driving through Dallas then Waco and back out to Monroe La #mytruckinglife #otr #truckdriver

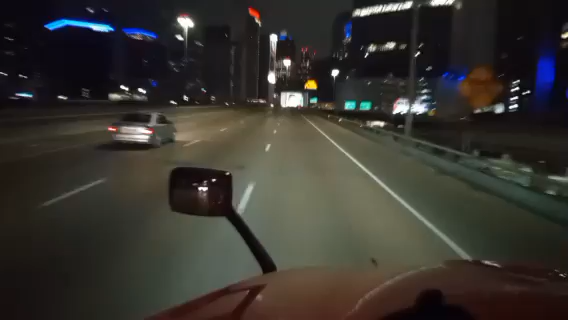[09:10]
here comes the old 35 e north this is where i'm a little worried because it gets a little after the tunnel take the exit on the right to my 35 e north but then again i don't think it's rained in a couple days so yeah it should be good
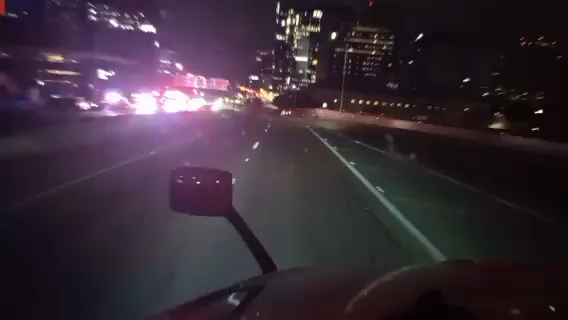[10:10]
yeah it's a multi-car accident there looks like the cops was involved in the accident in one mile take the exit on the right to my 35 e north toward 10
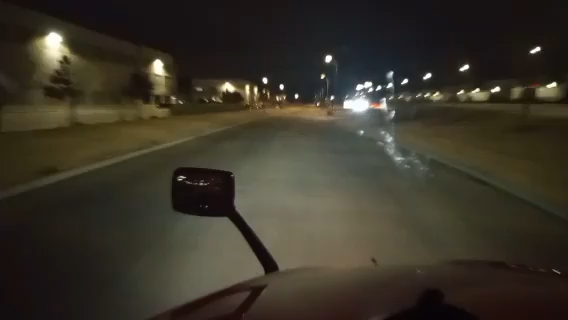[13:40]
arriving at dallas yard on the right yeah i pulled in here a couple years ago and all this was solid ice
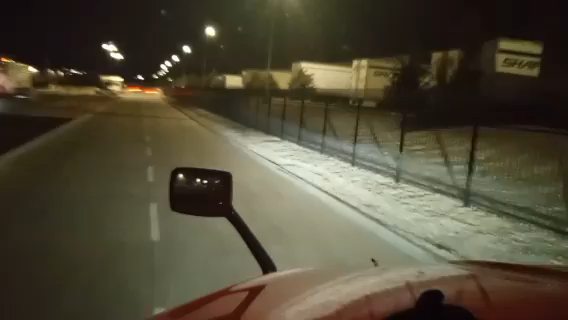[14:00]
when you make the right turn up here to go up there's a hill you see right here on the right you can see there's a hill down here you got to go up and it was all ice and there was a truck that was coming out
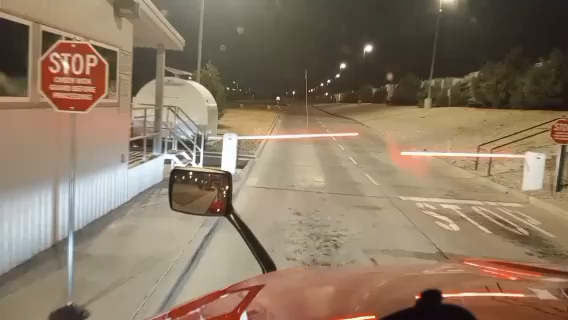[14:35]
all right yeah right here's that right turn where the guy come down i mean it's not much of an incline but it's still a little healing and it was solid ice and he slid
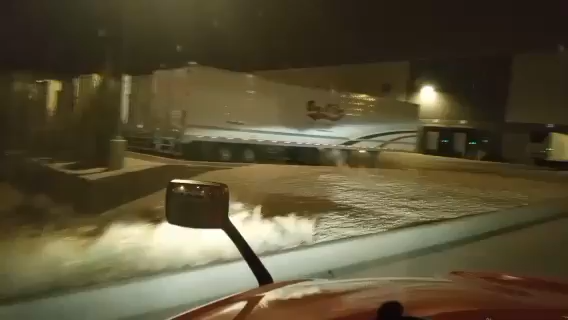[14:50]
down it and jackknifed at the bottom there and you couldn't couldn't get through here
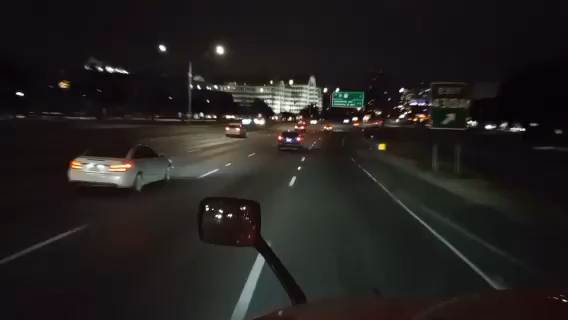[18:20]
whoo now hey we come around this corner here you ought to be able to see and that ball in the sky yeah i see it over there to the right
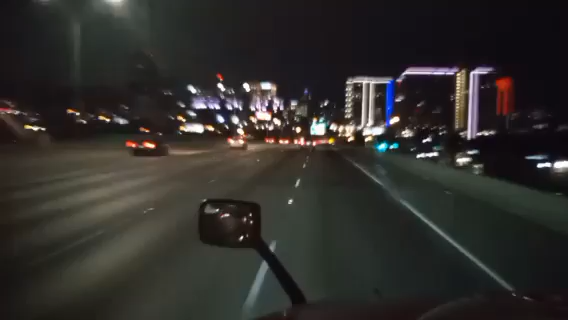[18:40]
we ain't quite got all the way around the curve yet gotta get out of that exit lane there it is straight ahead right in the middle of the stream that's the ball above dallas